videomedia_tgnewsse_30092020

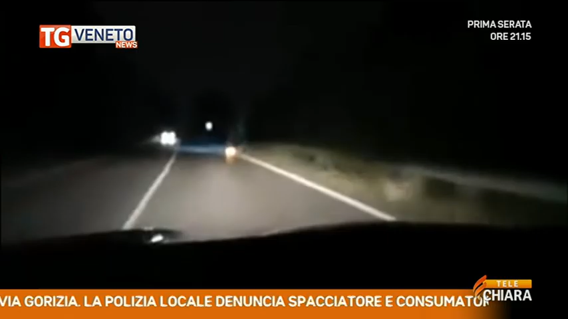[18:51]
a 90 all'ora senza casco a bordo di un monopattino elettrico il video che documenta l'incredibile performance è stato girato a Bussolengo nelle campagne veronesi ed è presto diventato virale sui social
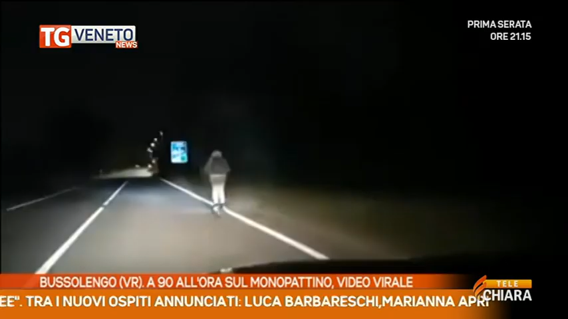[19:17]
il racconto dell'automobilista ben documenta l'incredibile performance dell'uomo a bordo del
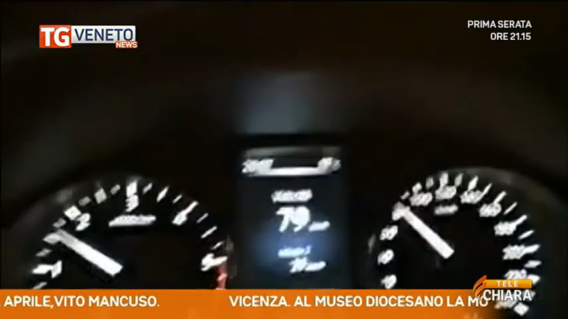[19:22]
monopattino che supera una serie di auto sprezzante del pericolo per se stesso e per gli altri in barbare severe norme del codice della strada che peraltro fisserà un massimo di 25
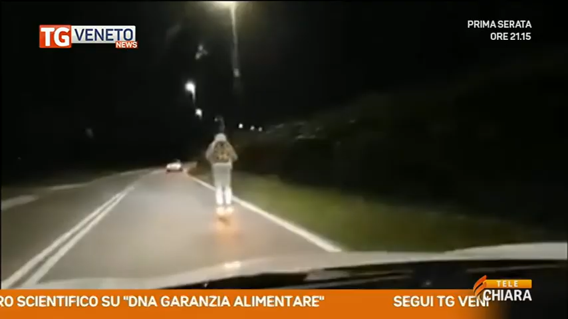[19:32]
km all'ora il limite dei monopattini elettrici il video rilanciato fra gli altri sui social dall'ex calciatore Aldo Serena sta raccogliendo centinaia di commenti gli utenti si dividono tra chi parla di comportamento molto pericoloso che andrebbe seriamente punito e chi invece non pochi a un order vero critica più l'automobilista autore del video girato mentre guidava a 90 all'ora che l'uomo in monopattino Verona una delle prime città d'Italia dove il fenomeno monopattino ha preso piede e ha già registrato in passato altri episodi di cronaca